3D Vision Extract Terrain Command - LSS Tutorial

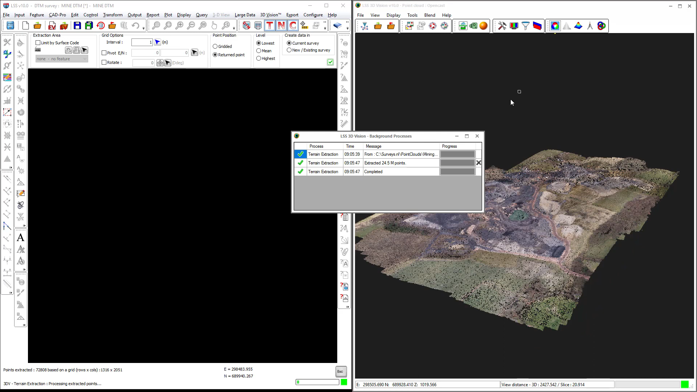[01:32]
It draws a box around the entire point cloud and the reporting window will show us how it's processing that task. Once it's completed that task, it will then send those points to the LSS application. Bear in mind that a single LSS survey can only contain 4,080,000 points. But if you choose to extract a terrain and the point count exceeds 4,080,000 but is 10,000,000 or less, you can get it to create a load file, that is, into a new survey.
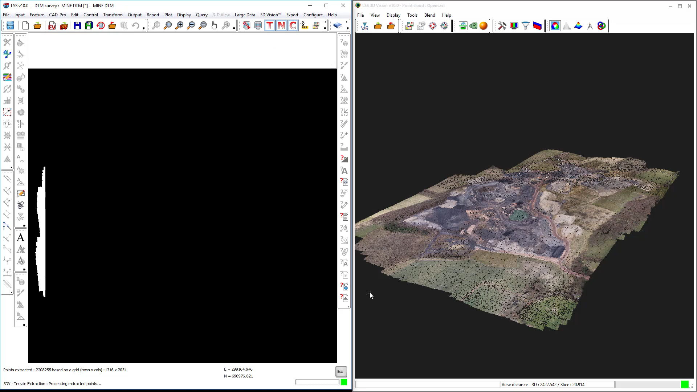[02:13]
And then before you load it, you go through the input load thin command to thin it from between 4 and 10 million down to less than 4 million. It's now loading all of the points. It's now creating the terrain model. And it's now displaying that DTM and in this case the contours.
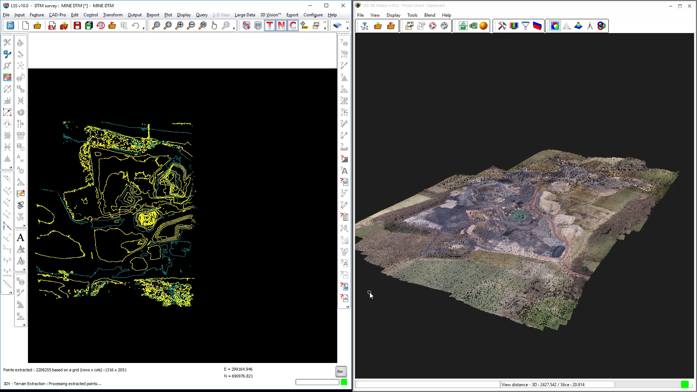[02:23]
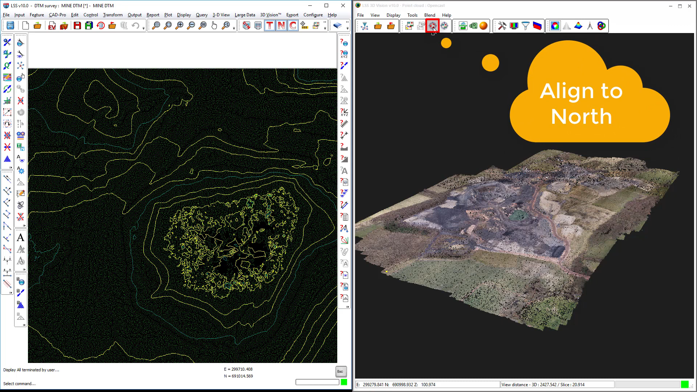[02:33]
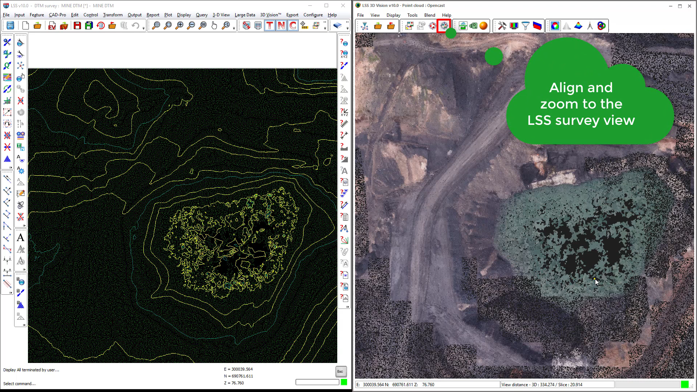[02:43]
If we draw a section through a part of this survey, we'll see the slice view in 3D Vision. And you'll see that this lake, this pond,
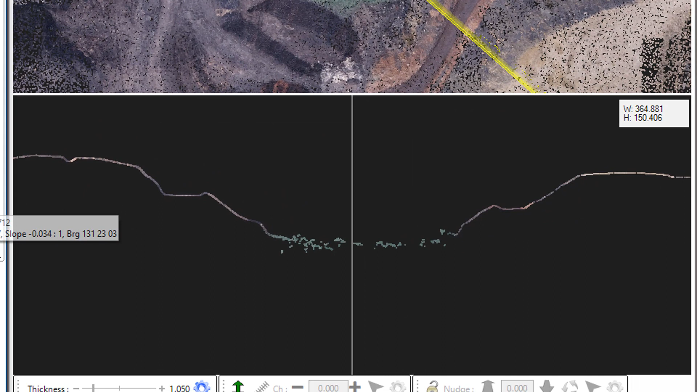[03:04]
contains points that aren't actually at the correct level. You see the surface of the water is undulating. But what we might want to do now is digitise around that feature.
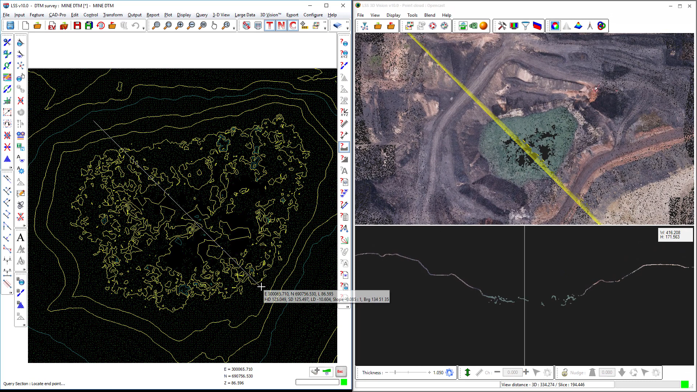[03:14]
You can see it's definitely not flat. We can digitise around that feature and we can then exclude it from the digital terrain model by adding a surface feature to it and then making it void.
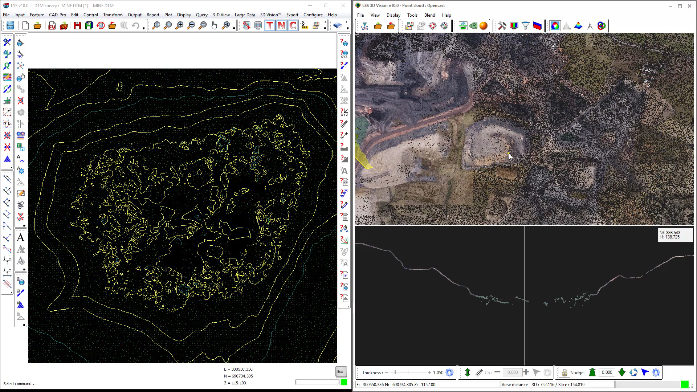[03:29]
But let me just show you how we can select a different area within which we might want a finer DTM.
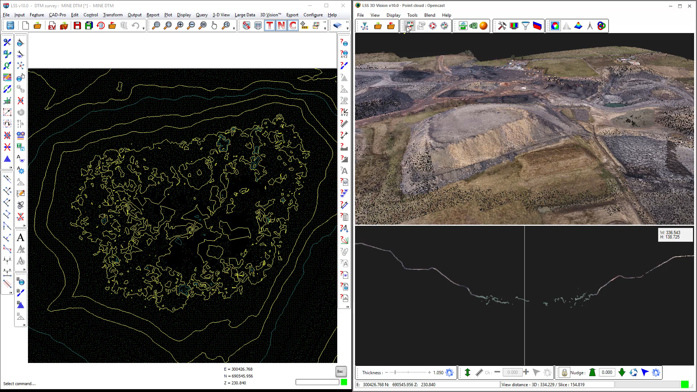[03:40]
To do that, let me just show you what we've currently got. If we over display the current LSS DTM.
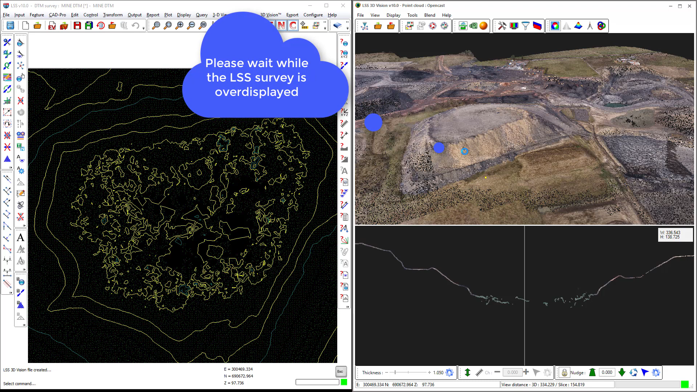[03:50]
We can see the DTM that it's produced and even at a 1m interval it's quite a fine interval. But if we look at that in slice, we will see that this yellow line represents the DTM that we've created.
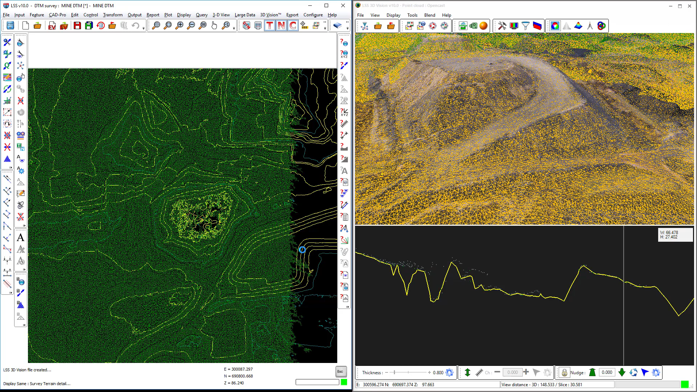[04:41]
fill it in with a surface feature and then extract terrain at a finer interval. So let's go and do that. Using profile, I'm now going to digitise around the base. And because I'm using profile, I don't need to worry about the interval between the points. Because it's going to drape this line across the existing DTM. And I will now add a surface feature to that stockpile area I've just defined with that line.
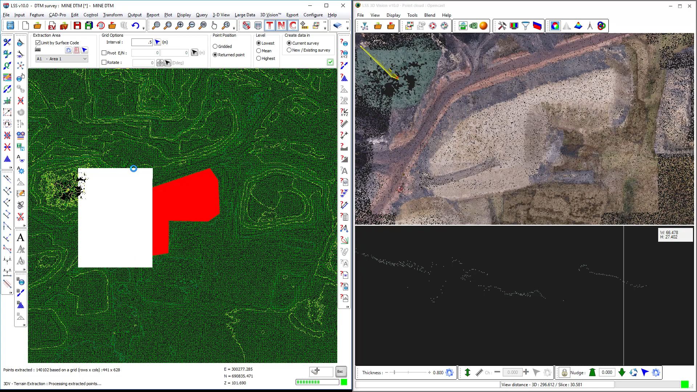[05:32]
It always appears to extract an entire rectangle, but what will happen is although the points have been sent to LSS as a rectangle, LSS will decide the limits of the surface feature and will ignore all of the points that lie outside of that.
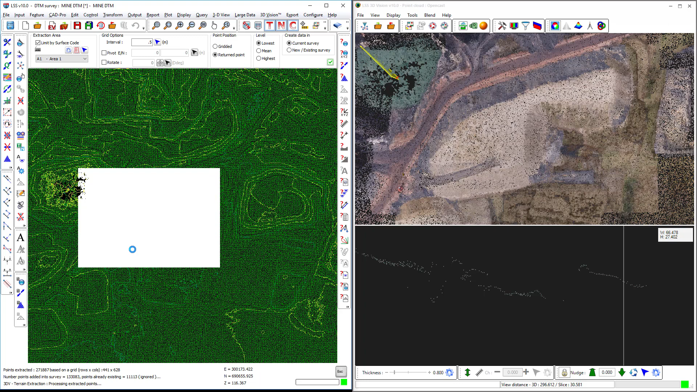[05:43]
And if we zoom in to the interface between the newly extracted terrain inside the surface and the previously extracted terrain, you'll see that there is a much higher density of points inside than there is outside.
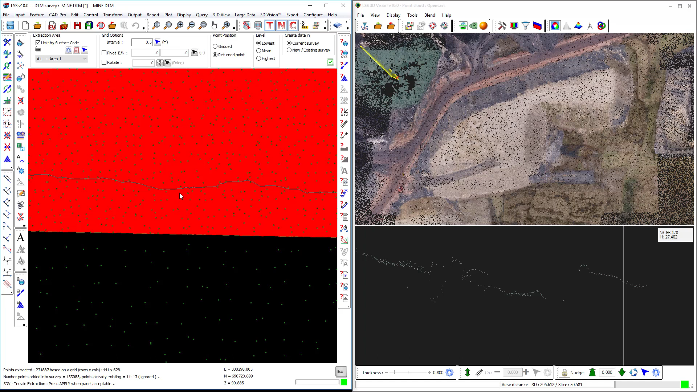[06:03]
Another method we could choose is to define a filter box. This filter box will allow us to select the extents of the box, the width and the height.
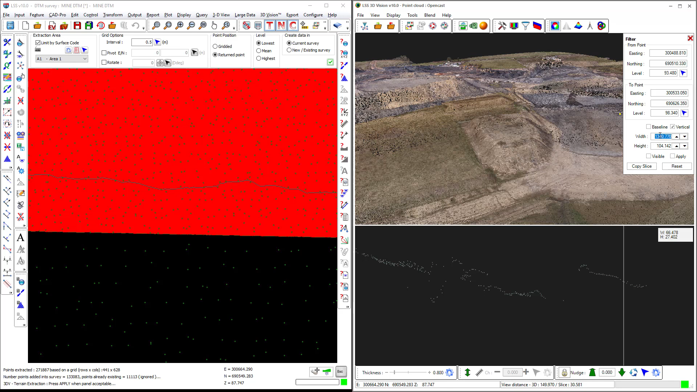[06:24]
So we've defined the box. We can make the box aligned either centrally, above and below the digitized points, or we can make it align to the baseline of those points.
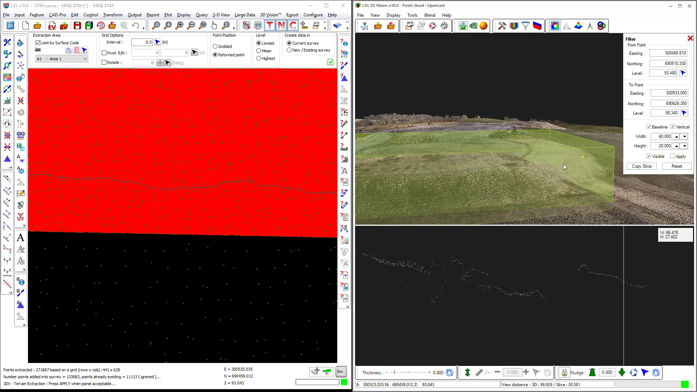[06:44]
So that's the one I want. So we can see that stockpile now sits entirely within that filter box. Having applied that filter box, we will now be able to extract the terrain for just that area. You see how much quicker it is to extract the points if we're restricting the area that we're interested in.
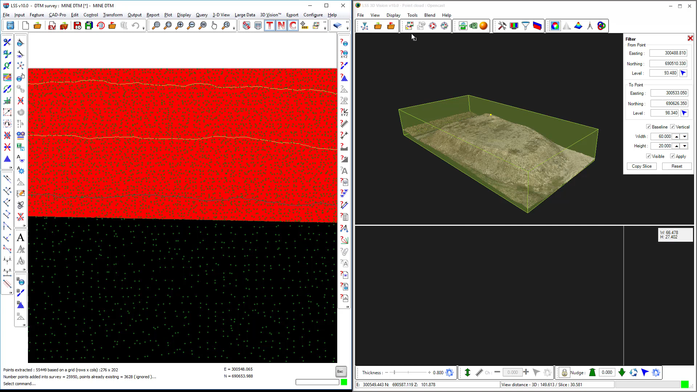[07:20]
If we over display the survey, we
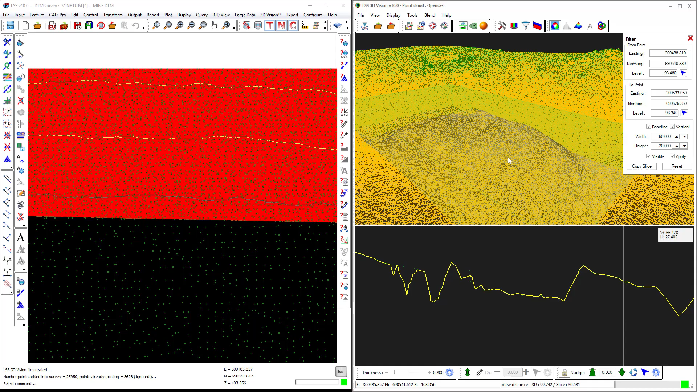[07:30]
will see that the DTM inside of this filter box
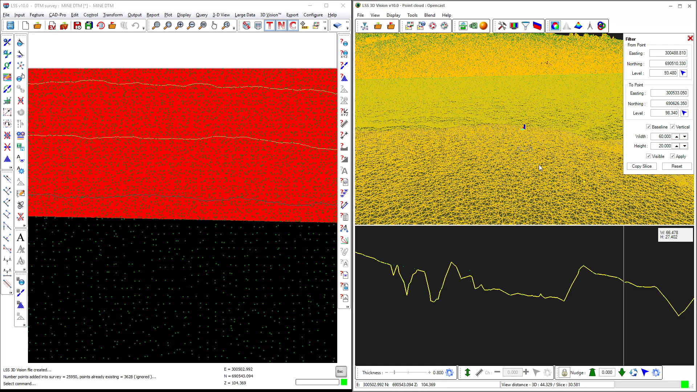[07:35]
is much finer than it is outside.
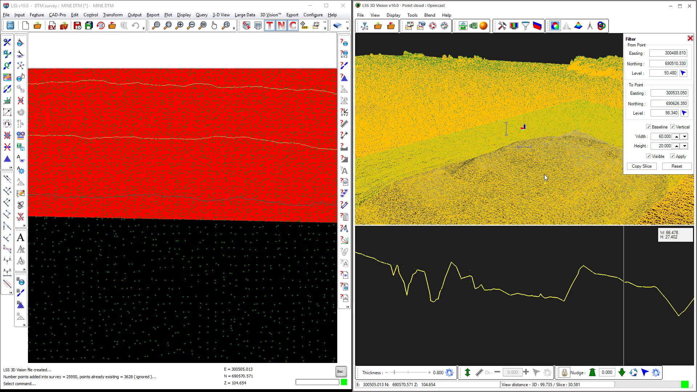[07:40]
You see the point showing us a little bit of a trace here.